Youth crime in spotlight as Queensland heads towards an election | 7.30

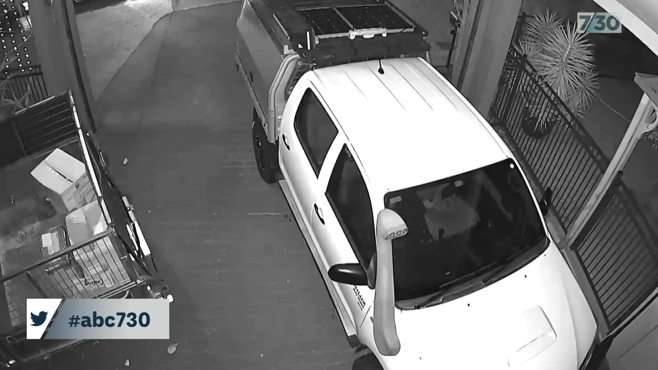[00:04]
It's about a quarter to one in the morning in the Townsville suburb of Munding Borough. Two young people manage to open the screen door of this home and head inside.
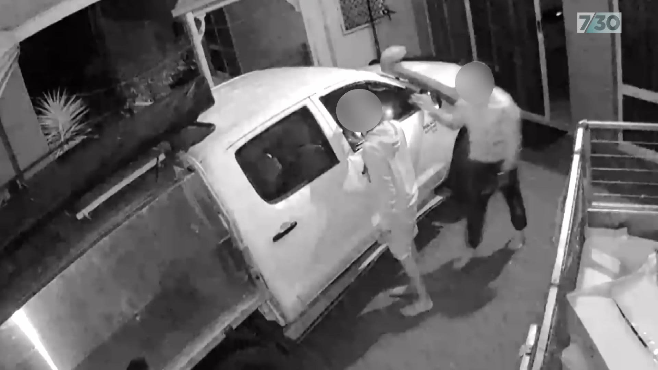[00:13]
A few minutes later they return with keys
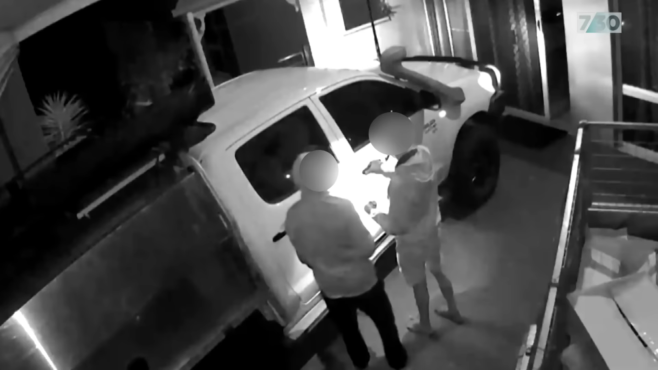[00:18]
and so begins a two-and-a-half-hour joyride,
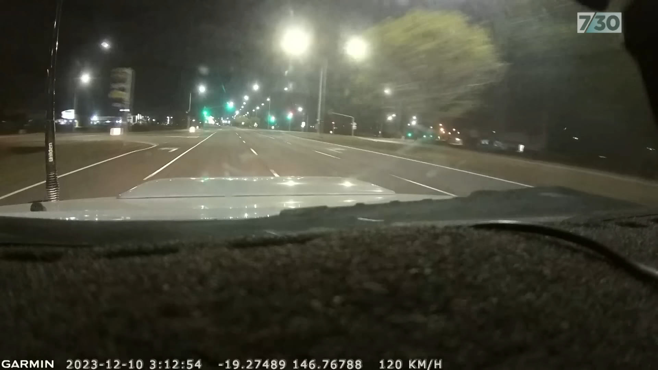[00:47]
Looking at the speeds hitting up to about 120 kilometres per hour and knowing that anything could have happened,
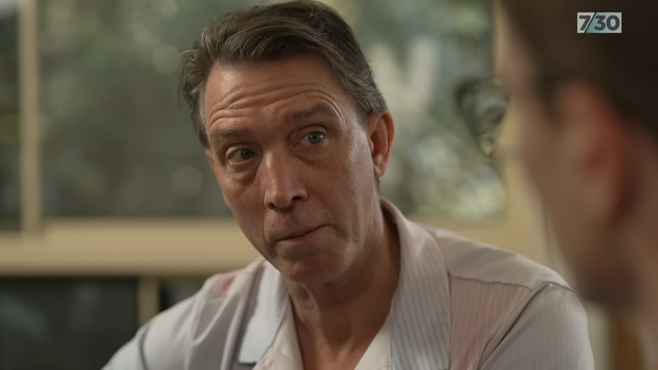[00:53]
another vehicle could have come out. Public safety is at risk here in a big way. Yeah.
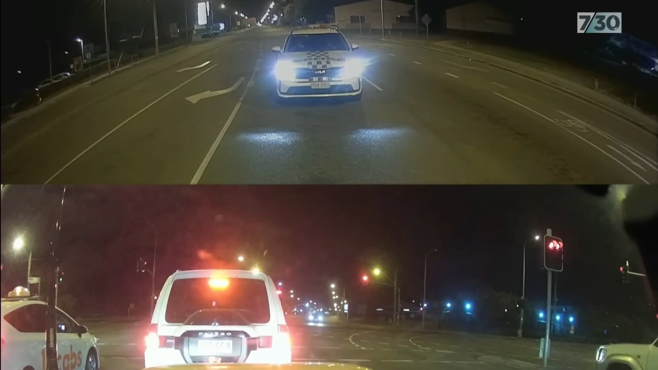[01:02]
At one point the police pull up behind the car at a red light. Police move right behind us.